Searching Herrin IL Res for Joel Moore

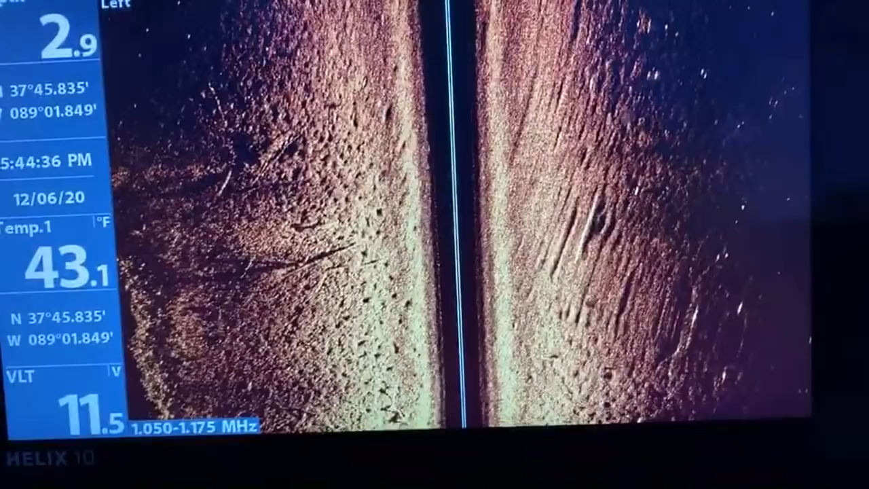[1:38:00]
On screen: water 43.1°F
Probably, I mean, it's a lost cause. It had about 15 owners, and one had to deal with a divorce, and the woman gave the boat away. Around how much does that unit cost, if you don't mind me asking?
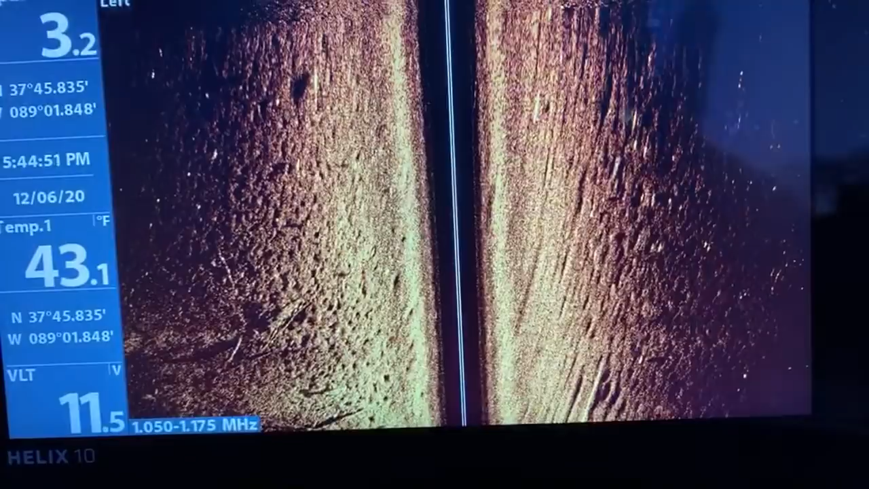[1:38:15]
On screen: water 43.1°F
So through Team Waters, you're gonna look, and I do suggest you go through Team Waters to support a local business that's helping out this cause. It's around, and don't quote me on this, but I'm gonna say around $2,200.
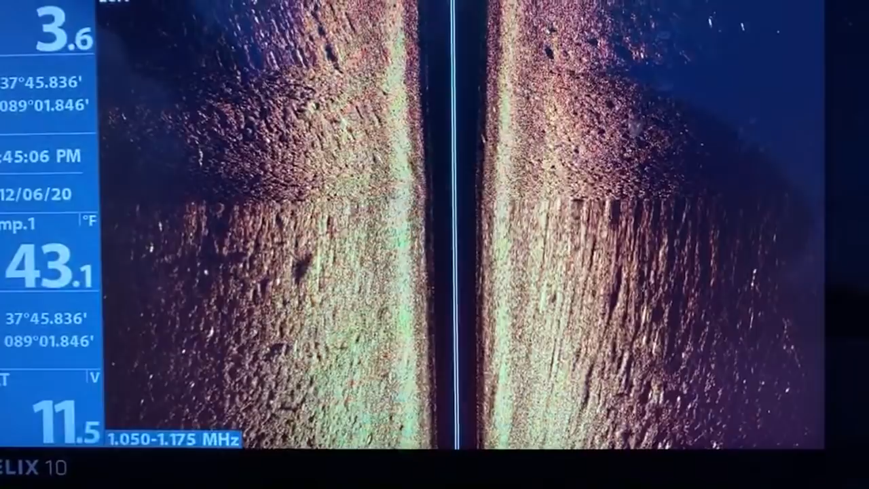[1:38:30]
On screen: water 43.1°F
That's not including like the 360 that I'm getting ready to get. That's around $1,300 more. But they can actually set you up with what you need. They can set you up with the connectors. They can mail it to you and all that stuff.
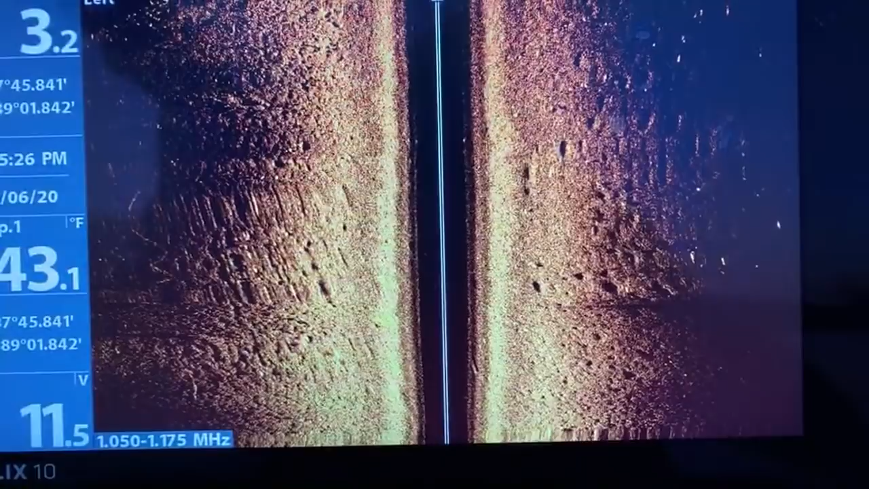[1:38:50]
So if it wasn't for you guys, I wouldn't have been able to afford it. Hands down, you guys rock and I appreciate it. There's a tire.
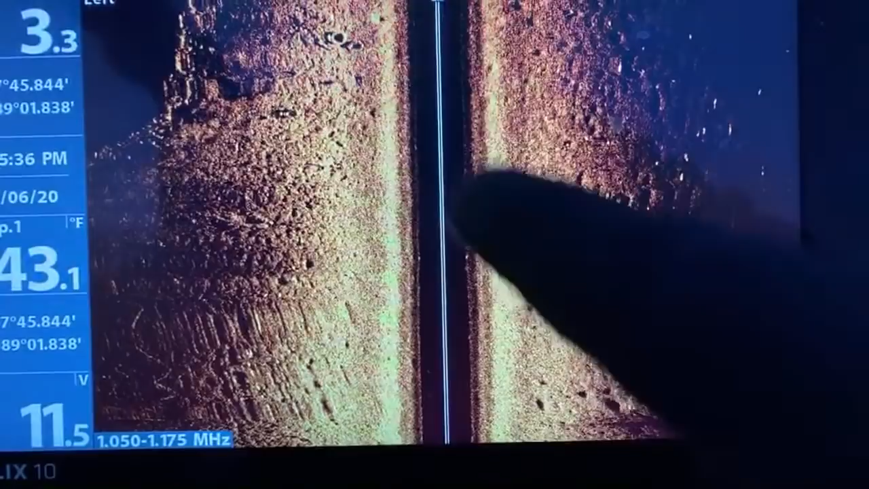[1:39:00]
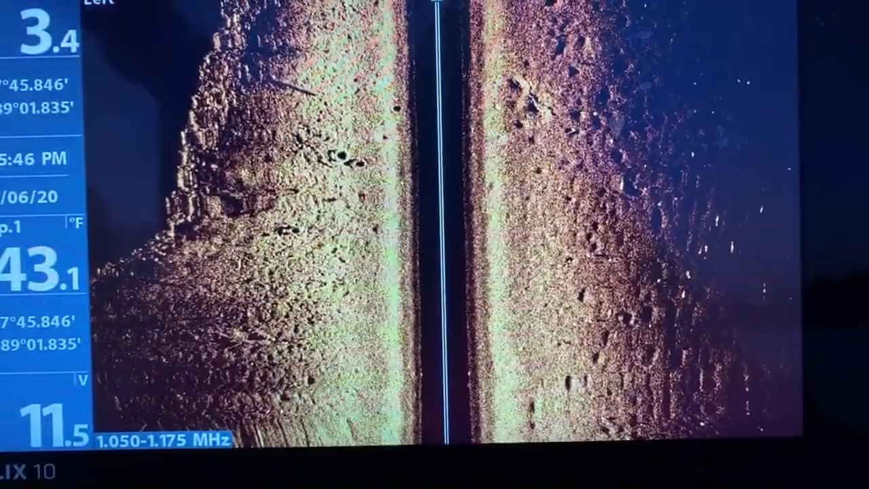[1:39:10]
Icicles are ready, guys. My legs are icicles. One of the cops were saying ran away and won't do anything about it. Yeah, you know, they picked it up in the tow truck and that's just it. How hard is it to figure out what you're looking for? I am a slow individual. This is very user-friendly. You know, like the one that Jared from Adventures with Purpose has.
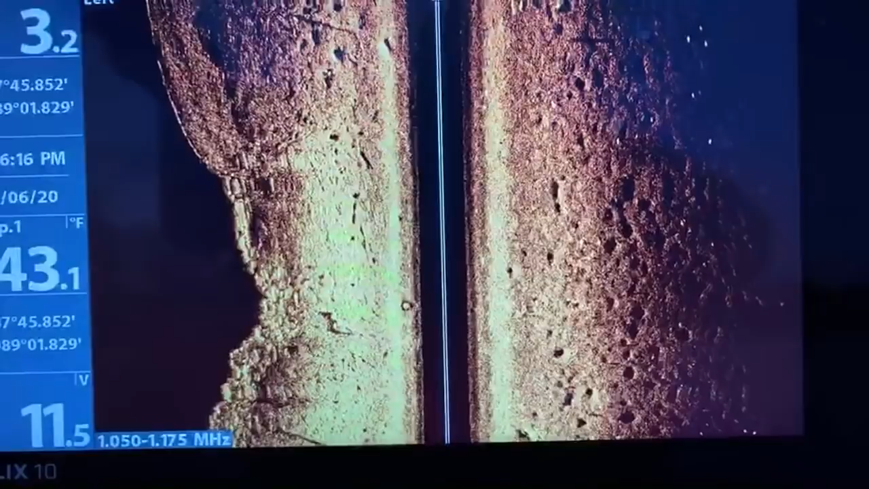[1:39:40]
On screen: water 43.1°F
His is actually the Solix, and it's a little bit more difficult. There's a lot of different programs on it. You can do a lot of different things on it. It's touchscreen. This one is really user-friendly, especially when you go through Team Waters, you'll also get the ability to say,
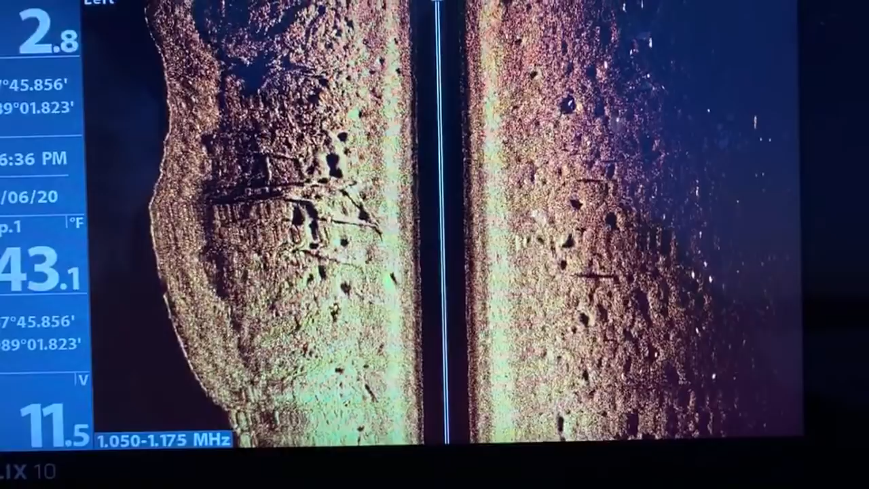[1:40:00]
On screen: water 43.1°F
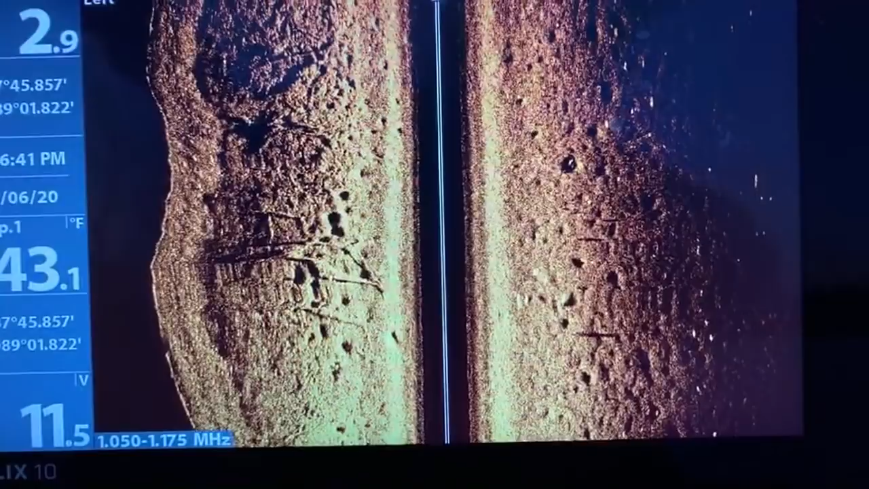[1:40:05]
ability to talk to him and ask different questions, and he will go through everything.
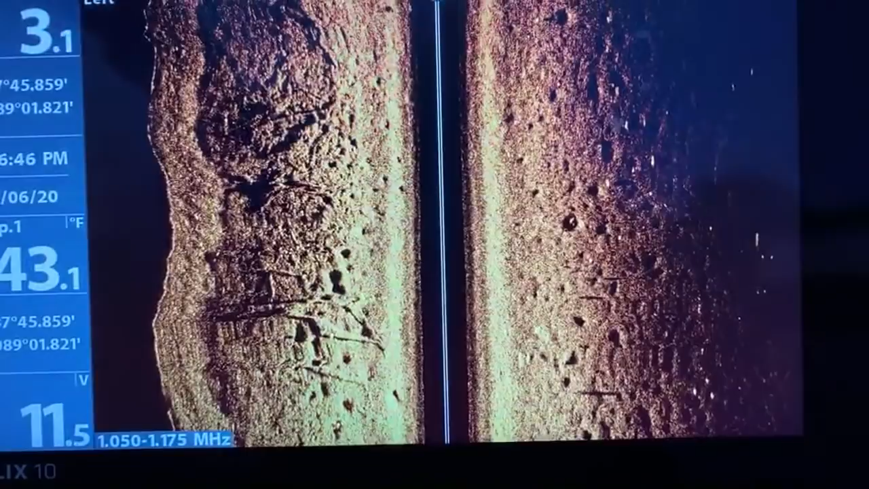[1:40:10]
On screen: water 43.1°F
And before you leave, or before you get off the phone, you will know that system.
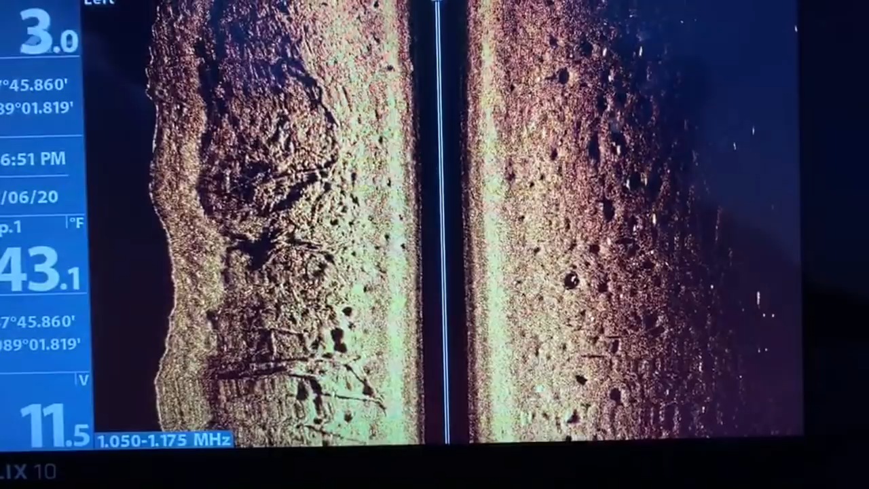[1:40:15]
On screen: water 43.1°F
Whew. Hell yes, we're in 2 foot of water, and y'all think that's not able to hold a vehicle. It could possibly be in the silt. There's really nothing I can do about it. Like, it is what it is.
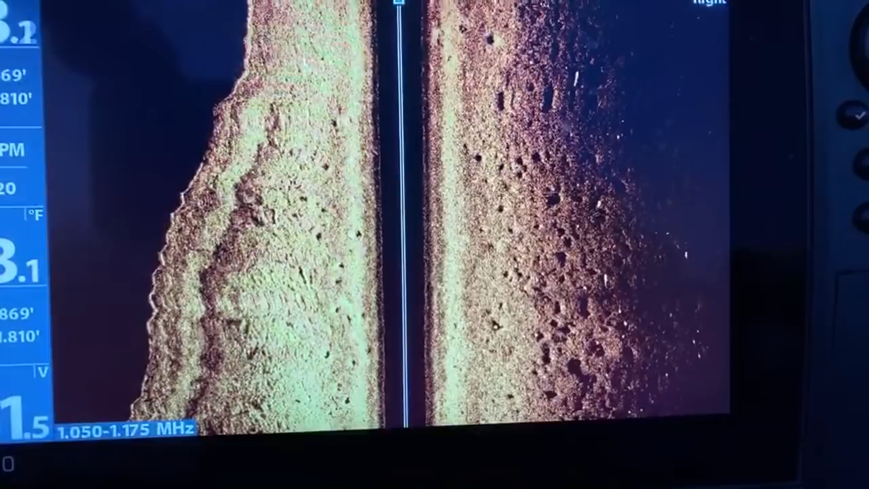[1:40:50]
I'm not gonna go out searching in the middle because I'm going 50 foot out in the right, and I've already covered the other side. So we're covering the area. Yes, Team Waters, if somebody would drop a Team Waters link,